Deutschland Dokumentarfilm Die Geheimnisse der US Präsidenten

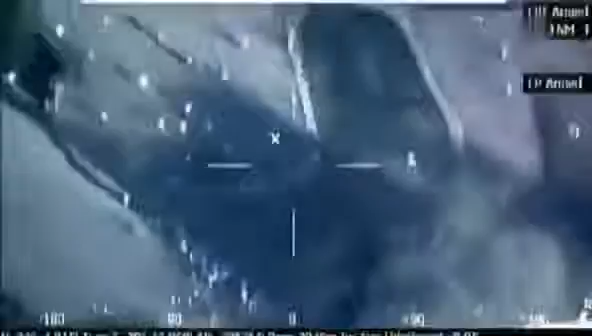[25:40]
Da sie auch Waffensysteme tragen können, dienen Drohnen aber nicht nur zu Aufklärungs-, sondern auch zu Tötungszwecken.
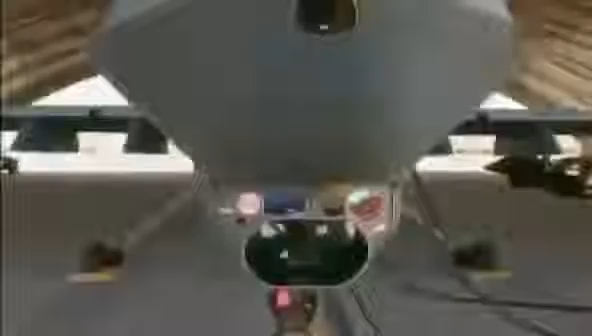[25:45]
Es sind wirklich erstaunliche Flieger. Eine Drohne über Afghanistan überträgt ihre Aufnahmen in Echtzeit.
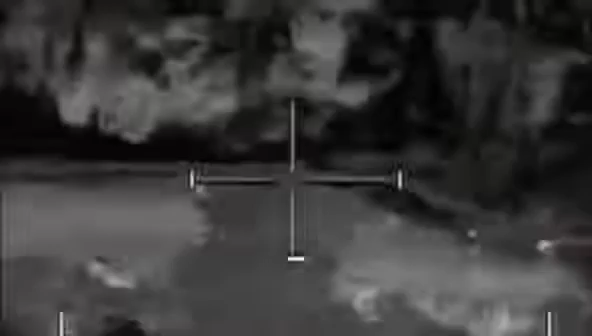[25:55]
Das Militär schickt die Bilder ans Weiße Haus und man kann zeitgleich dieselben Bilder sehen wie der Bediener der Drohne.